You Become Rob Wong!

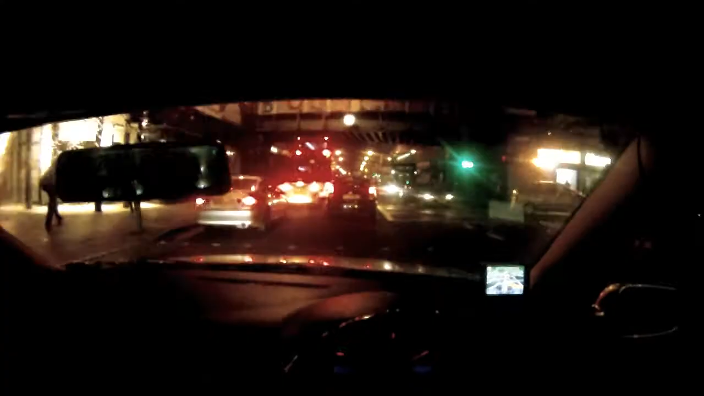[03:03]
Don't you dare pull in front of me. Thank you. Maybe this could be a new vlog driving in London. Isn't it shit? Hoping to get home before the shipping forecast.